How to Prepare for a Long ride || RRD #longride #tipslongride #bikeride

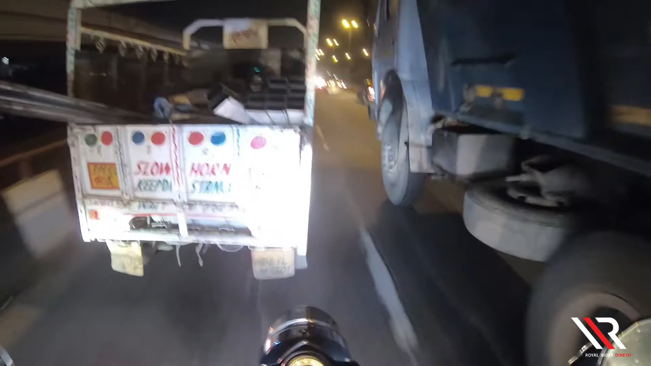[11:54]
ओह शिट मैन, आपने देखा कैमरे में कि इसने इतना ज़्यादा लोड हो रखा था, इसने ऐसे करा तो वो ऐसे झुक गया इसका टर्क।
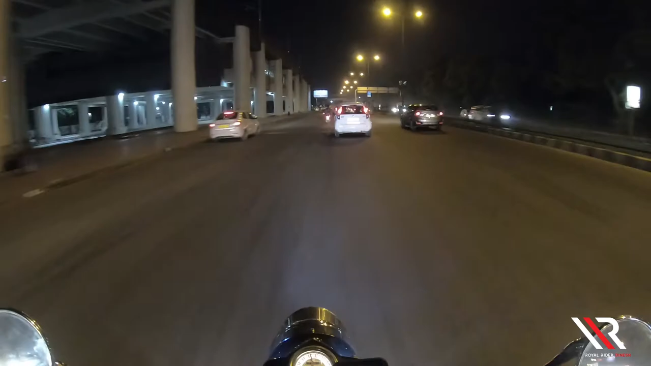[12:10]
ये कितने डेंजर चलाते हैं यार ये, इतना ओवर लोड करके, और पुलिस वाले भी इनसे पैसे लेके इनको एंट्री दे देते हैं।
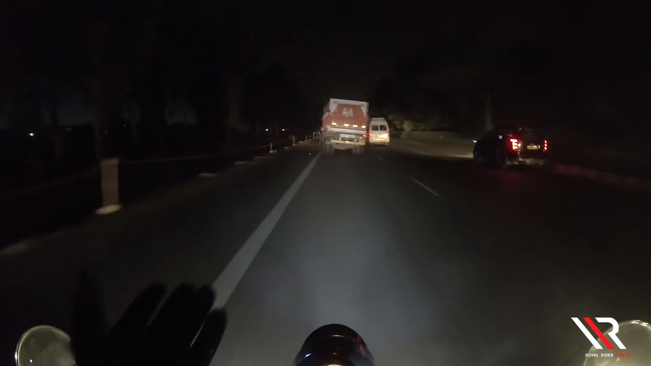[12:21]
अब देख रहे हो ये ट्रक कैसे चल रहा है, मतलब ड्राइवर की भी हद होती है कैसे इसको चला रहा है वो,
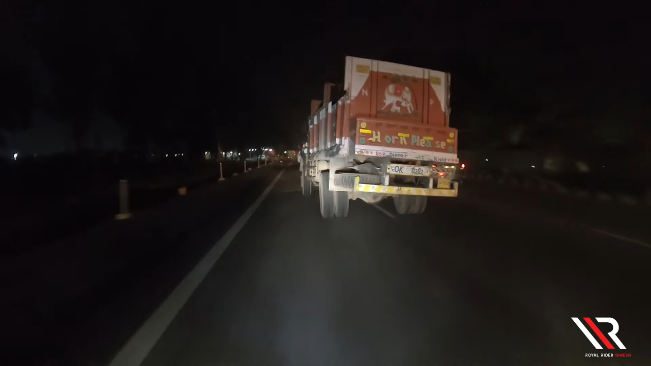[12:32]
किसी को भी चोट लग सकती है।